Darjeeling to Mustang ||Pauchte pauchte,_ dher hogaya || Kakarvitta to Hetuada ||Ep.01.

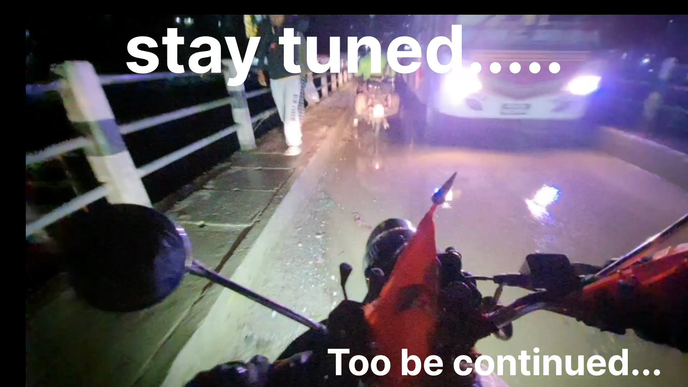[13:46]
यो हाल छ अहिले पानी परेर मनसुन हो झन् कस्तो होला के.